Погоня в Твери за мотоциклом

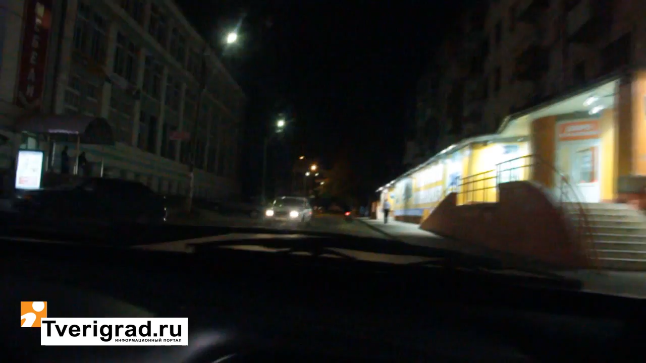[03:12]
В сторону Волоколавского проспекта идем Капашвара По Ерофееву Капашвару идем